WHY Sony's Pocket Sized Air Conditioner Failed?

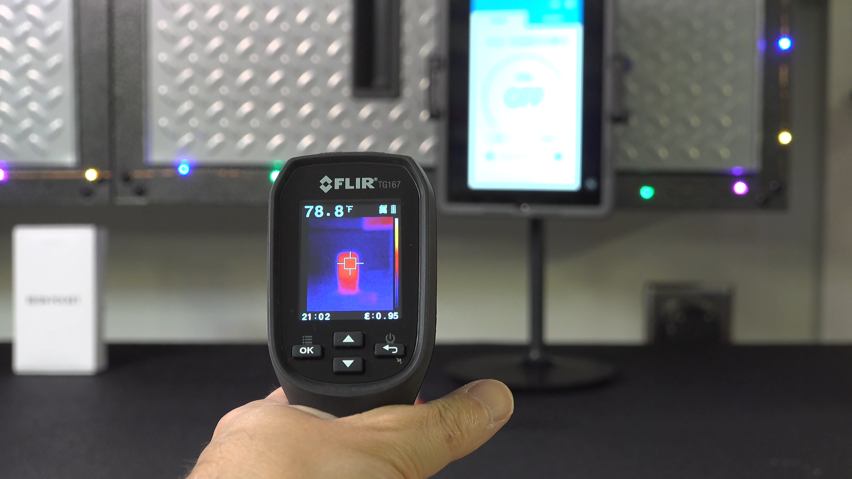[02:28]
On screen: spot 78.8°F
So to put that to the test I broke out my thermal imager and I wanted to check it out.